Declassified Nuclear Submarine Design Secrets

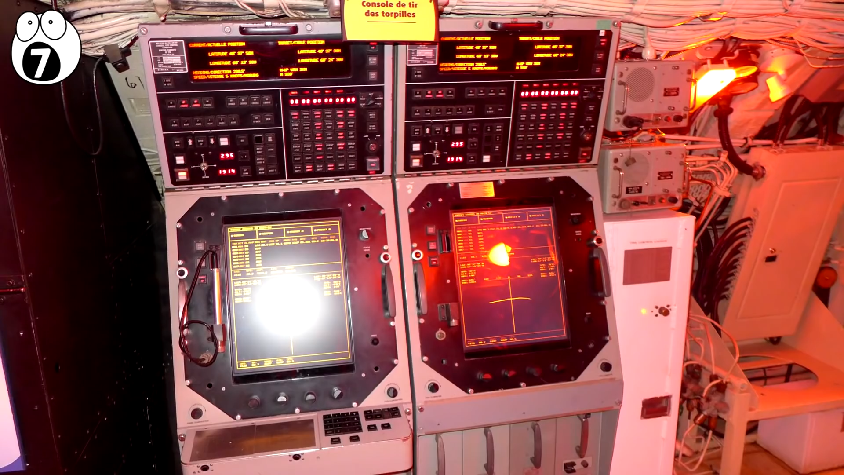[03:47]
In the heart of the sub is the command module which houses the torpedo control system.